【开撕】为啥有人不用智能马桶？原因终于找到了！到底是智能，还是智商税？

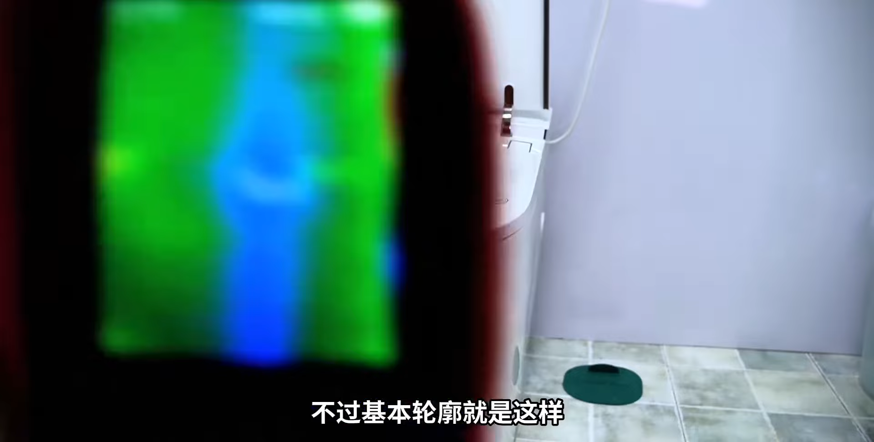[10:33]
基本轮廓就是这样作为一个装修内容的创作者选普通马桶还是选智能马